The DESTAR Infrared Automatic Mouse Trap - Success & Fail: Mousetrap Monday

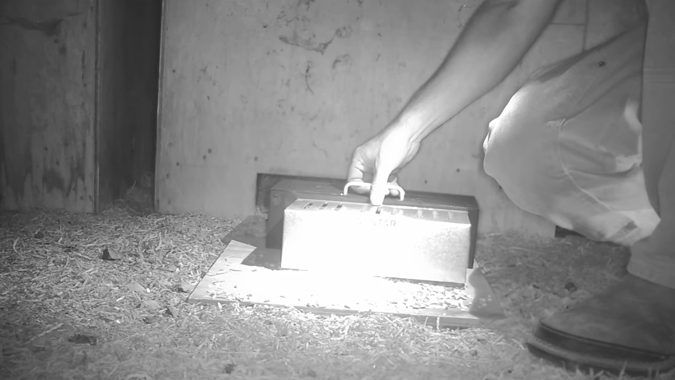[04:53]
Well, our Death Star trap didn't catch the big rats, but we did catch a small rat.